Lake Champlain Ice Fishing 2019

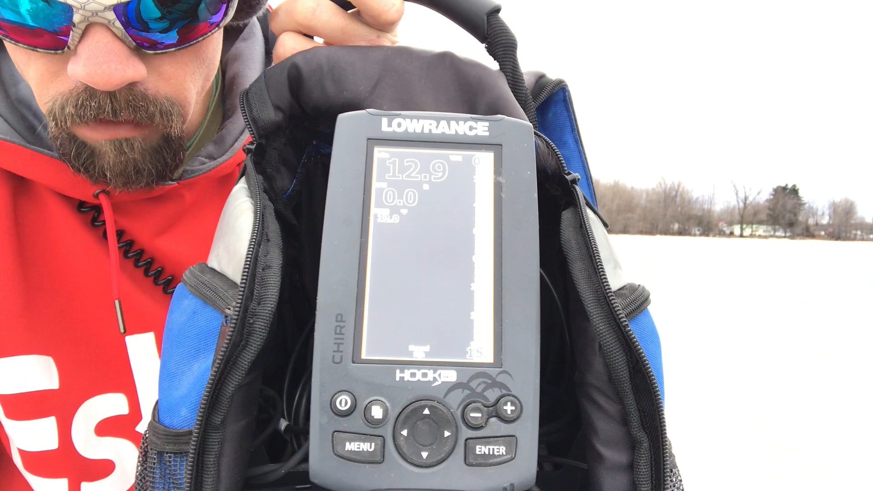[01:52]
Lowrance hook 4 unit to set the depth of the bait relative to the bottom.